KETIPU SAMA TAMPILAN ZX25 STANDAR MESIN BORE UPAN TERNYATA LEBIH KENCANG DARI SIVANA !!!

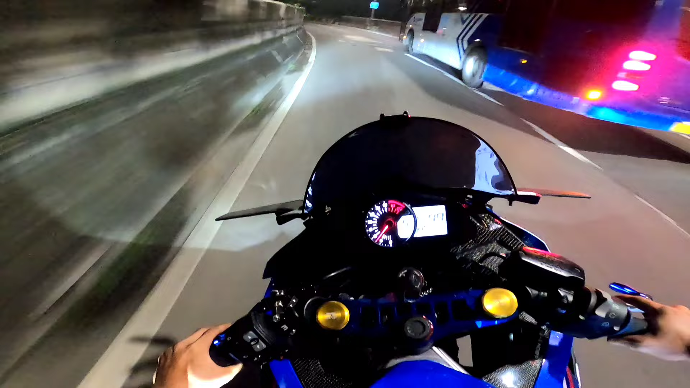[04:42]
Belakang gua kaget, gua rame banget mobil coy, udah subuh ini sih ya.